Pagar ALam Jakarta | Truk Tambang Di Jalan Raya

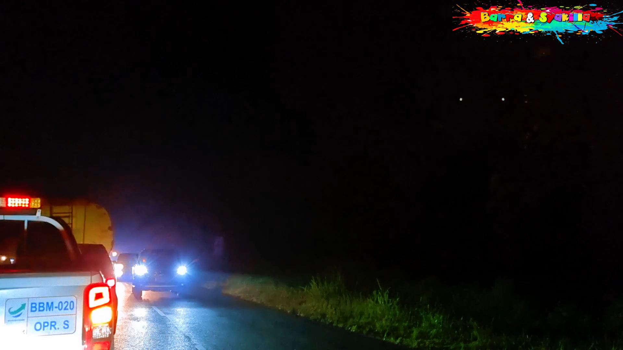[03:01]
Ini sekitar pukul 10 malam teman-teman. Kita bertemu dengan mobil angkutan tambang.